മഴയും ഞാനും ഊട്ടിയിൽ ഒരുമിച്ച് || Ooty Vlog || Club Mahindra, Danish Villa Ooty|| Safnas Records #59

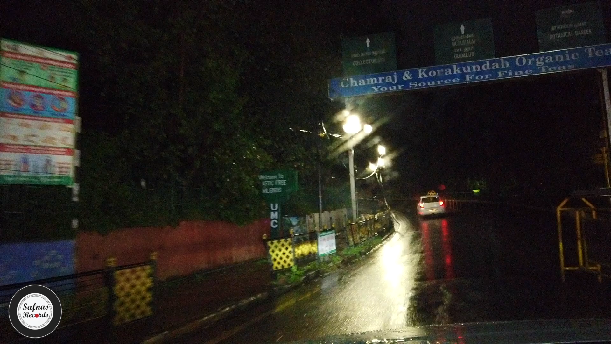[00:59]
മേട്ടുപ്പാളത്തിൽ നിന്ന് തിരിച്ചെത്തി ഏറ്റവും ഇന്ന് ചെക്കൗട്ട് ചെയ്ത് ഇറങ്ങിയപ്പോൾ ഞാൻ വിചാരിച്ചു ഇന്ന് കൂടി അവിടെ താമസിക്കാമായിരുന്നല്ലോ എന്ന്. പക്ഷേ ഈ ഒരു ബോർഡ് കണ്ടപ്പോൾ ശരിക്കും എൻ്റെ മനസ്സിൽ ലെഡ് പൊട്ടി.
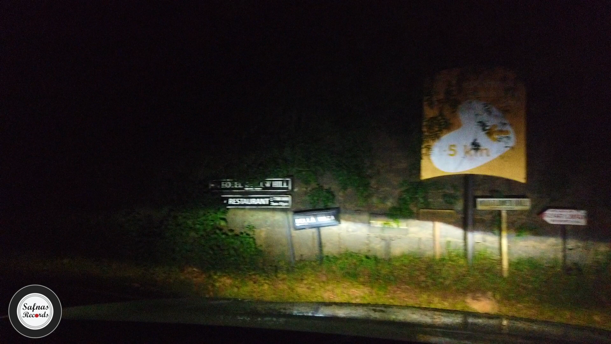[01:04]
ക്ലബ് മഹീന്ദ്ര ഡാനിഷ് വില്ല 5 കിലോമീറ്റേഴ്സ്. ക്ലബ് മഹീന്ദ്രക്ക് 2 പ്രോപ്പർട്ടീസാണ് ഊട്ടിയിലുള്ളത്.
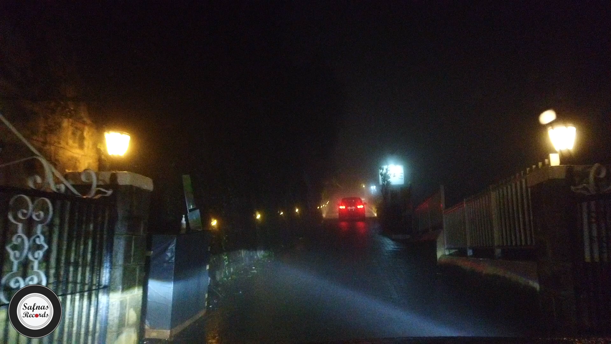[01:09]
ഈ ഡാനിഷ് വില്ല എപ്പോൾ നോക്കി കഴിഞ്ഞാലും അവൈലബിൾ ആവാറില്ല.